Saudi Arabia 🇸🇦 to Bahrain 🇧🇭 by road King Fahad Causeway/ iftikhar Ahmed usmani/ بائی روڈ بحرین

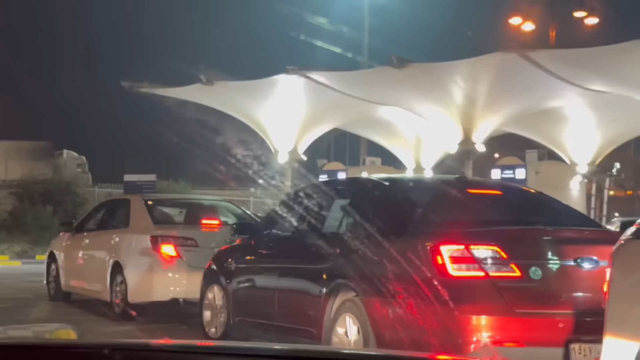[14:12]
کیونکہ مجھے تو عربی آتی نہیں ہے ایک ملک سے دوسرے ملک میں بزریا گاڑی داخل ہونا میرے لیے بڑا مزے کا تجربہ ہے دیکھئے بھار رات ہو چکی ہے
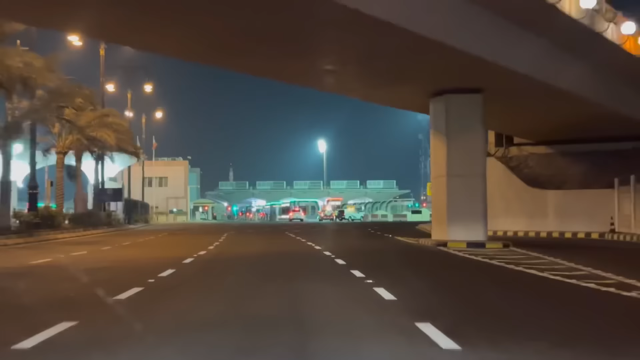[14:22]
دوستو یہ ہم بہرین میں داخل ہونے لگے ہیں سعودی عرب سے
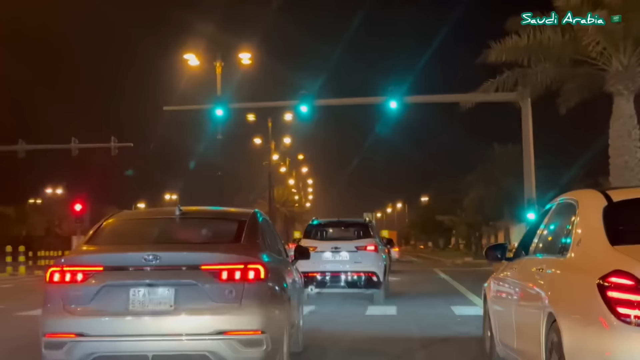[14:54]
دوستو ہم یہ بہرین میں داخل ہو رہے ہیں بورڈر سے اور یہ دیکھیں یہ لائٹیں نظر آ رہی ہیں یہ بہرین کی ہیں
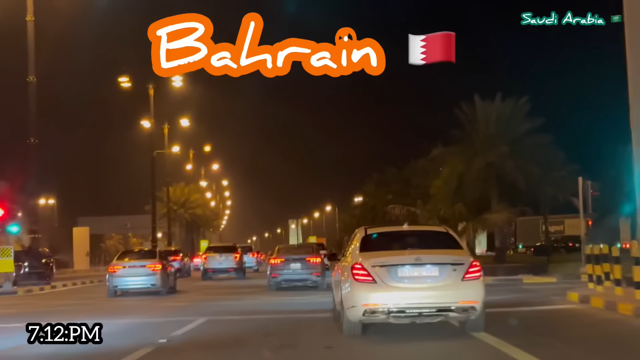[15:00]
اور یہ گاڑی ہماری بہرین کے اندر چل رہی ہے اس وقت
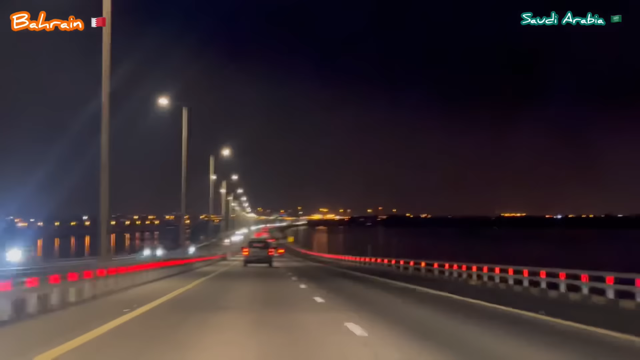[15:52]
میں سفر کر رہے ہیں سمندر کے بیچے بیچے یہ سڑک ہے رات ہونے کے باوجود دائیں اور بائیں سمندر کا پانی دیکھا جا سکتا ہے آپ یہ نظارے دیکھیں